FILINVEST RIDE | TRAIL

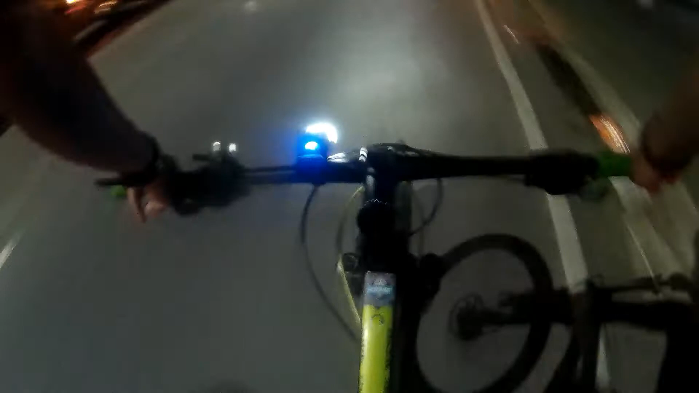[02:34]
So yun mga paps, nasa Katipunan Avenue tayo, bali dire-diretso na lang itong daan na to.